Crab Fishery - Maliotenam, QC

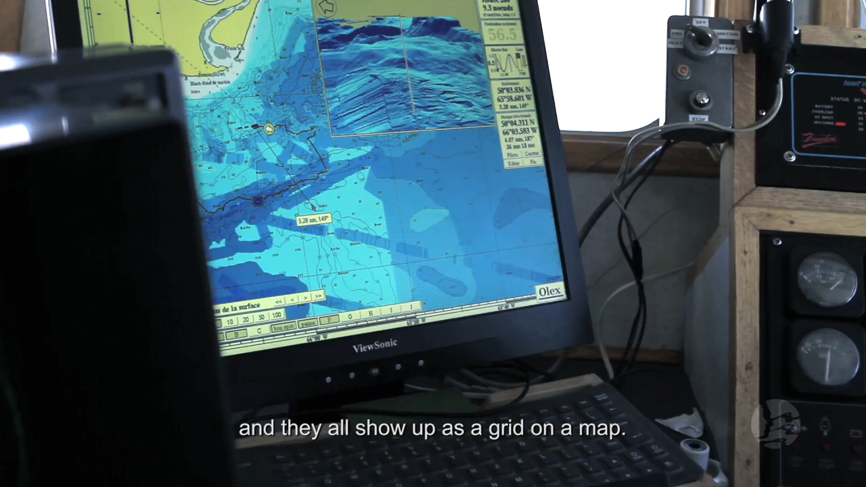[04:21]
Moi, ben, je dois faire en sorte que chaque cage tombe dans ce grillage-là,